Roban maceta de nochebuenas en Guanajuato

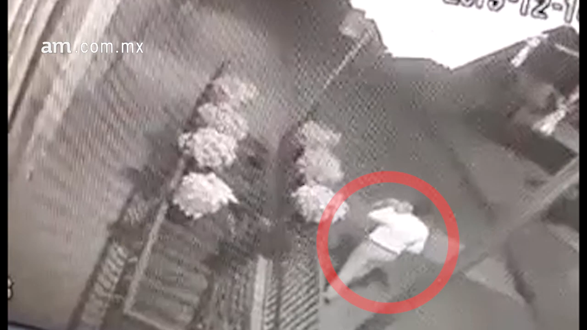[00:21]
El pasado 16 de diciembre se colocaron las primeras 8 de las 12 macetas con Nochebuenas en el barandal de la escalera que conduce a la subterránea. Tras el robo, usuarios de redes sociales mostraron su indignación y piden identificarlos.